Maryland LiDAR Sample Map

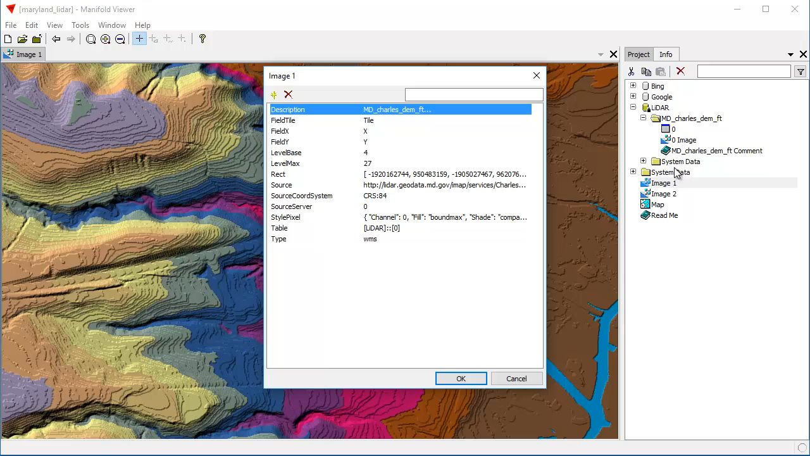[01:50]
This image here that we've created is based on the actual LIDAR data source. What we can do in both Radiant and Manifold Viewer is we can create additional images that are copies that are different visualizations of data that's coming in from the server. So we've created one called Image 1.
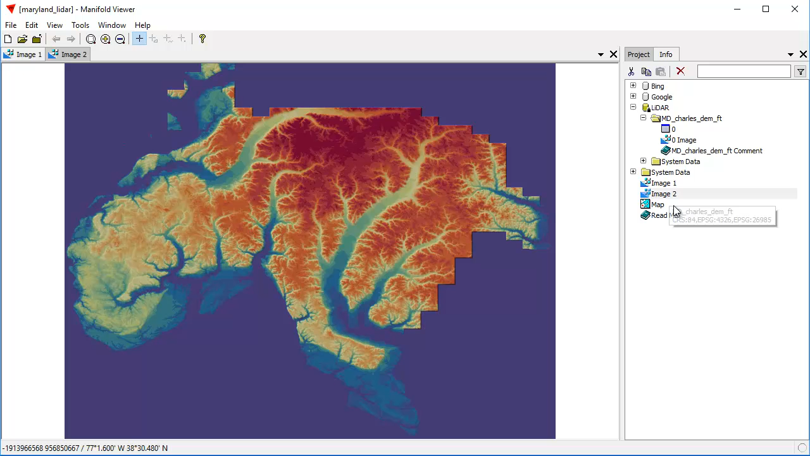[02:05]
We can also create another one called Image 2, which we've done, which simply applies a different palette, a different coloring to the same terrain elevation data.
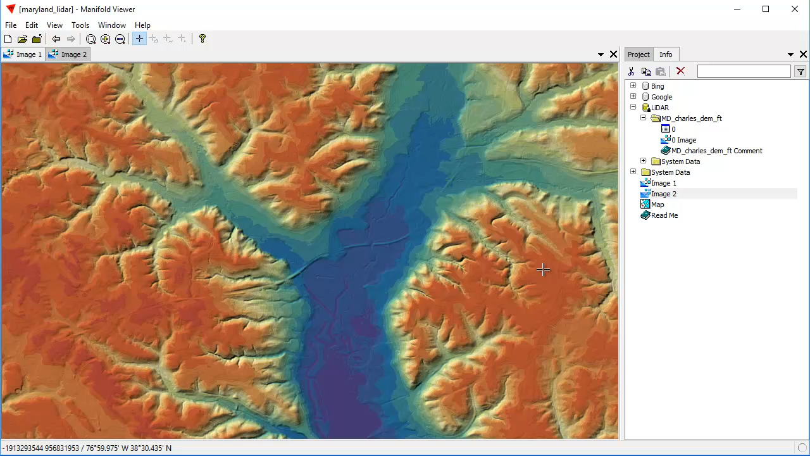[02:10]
Let's zoom into approximately the same area. So you can see here there's Image 2 and there's Image 1.
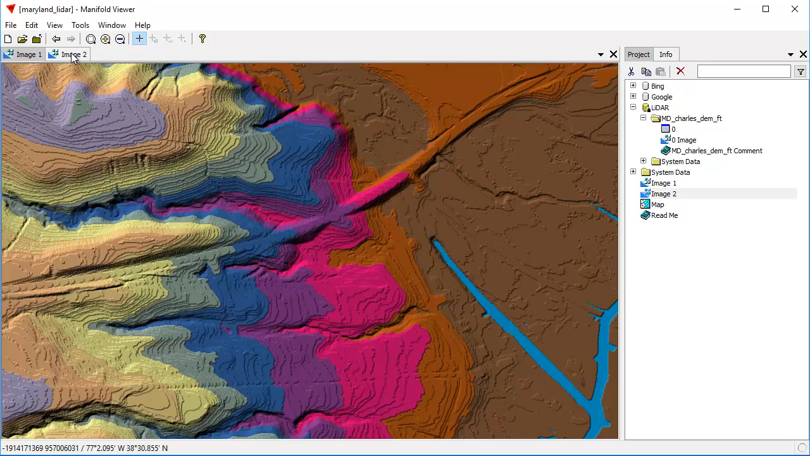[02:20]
It's exactly the same data, just visualized differently, slightly differently, different coloring. Okay. To understand what's going on here, by the way, if you've never worked with a viewer before, we can also click open this ReadMe component, which tells you where all these different things came from,